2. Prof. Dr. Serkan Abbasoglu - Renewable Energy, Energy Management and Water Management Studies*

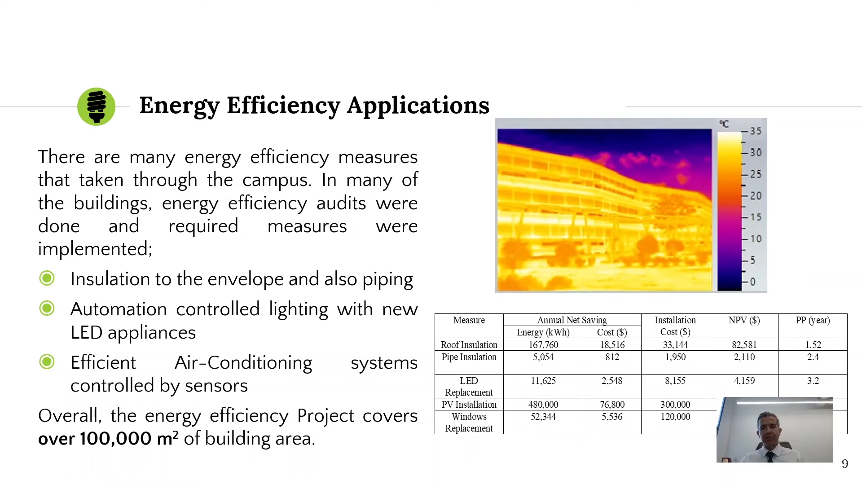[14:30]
Nearly all of our buildings in the campus in the last five years, let's say. But in the last two years, the rate of these implementations increases. This is the building that I said at the beginning.